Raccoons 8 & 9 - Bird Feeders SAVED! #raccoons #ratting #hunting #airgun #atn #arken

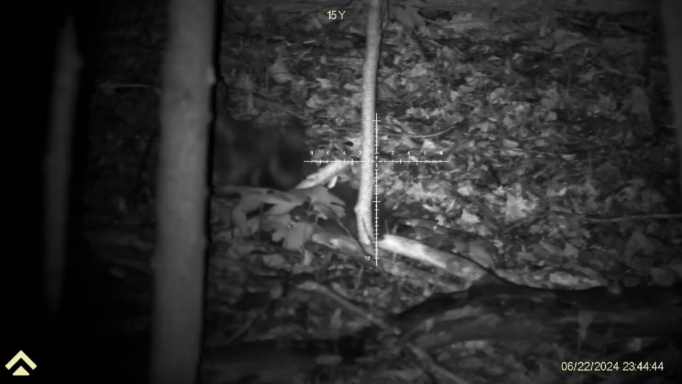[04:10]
That's what one shot will get you. That's it.
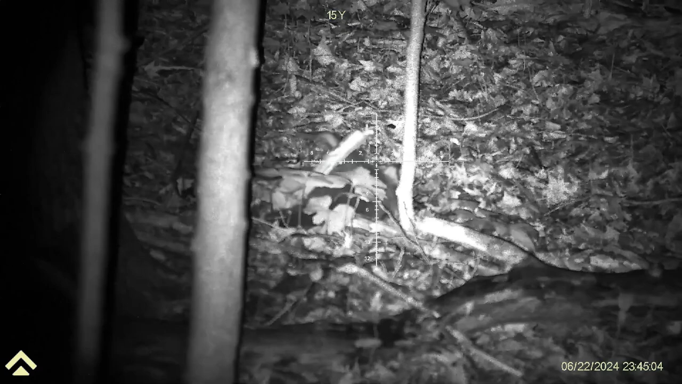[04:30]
I gotta fix the scope. Give me a second.